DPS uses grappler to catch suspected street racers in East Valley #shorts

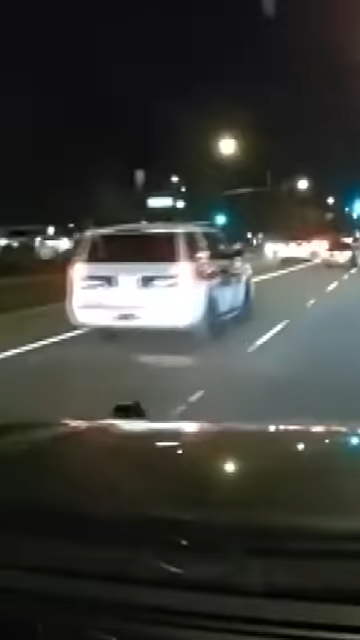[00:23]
This video from that night shows this DPS trooper getting right behind the driver and deployed a grappler device to lock onto one of the wheels.
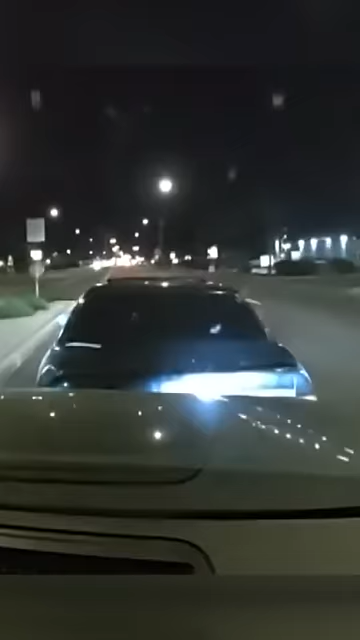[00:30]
It worked. The car stops in the middle of the road as police surround it with guns drawn.